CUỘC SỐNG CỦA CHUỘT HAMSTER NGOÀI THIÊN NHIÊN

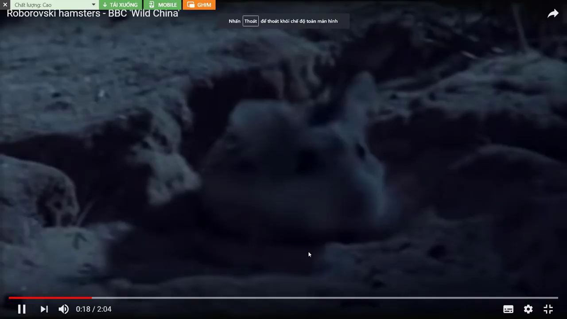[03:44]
đây là một con chuột hamster robot các bạn đây thì những cái con chuột này thì theo mình thấy là
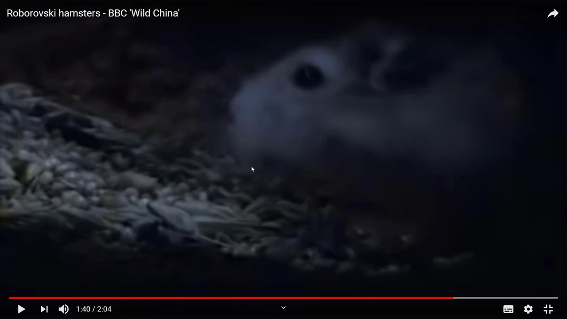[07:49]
vẫn còn nè để nó sẽ tích chữ đây nha đây hãy cho nguyên cái gọi là nguyên cái tổ của nó ăn dần dần nha rất là nhiều đồ ăn đây luôn á đó các bạn thấy này